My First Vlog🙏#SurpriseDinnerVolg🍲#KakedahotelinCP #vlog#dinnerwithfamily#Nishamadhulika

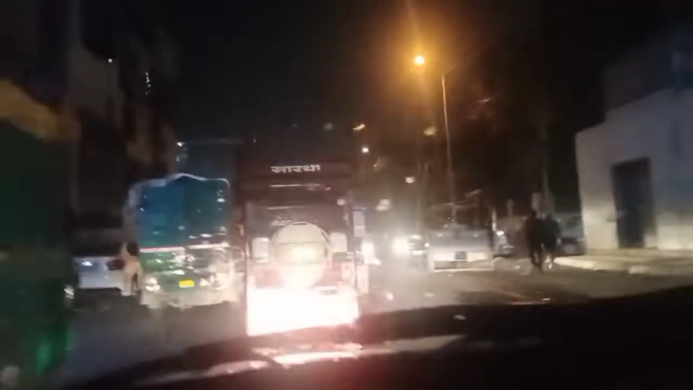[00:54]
दिल्ली का ट्रैफिक. बारिश. बारिश. हाँ दिख रही है बूंदे.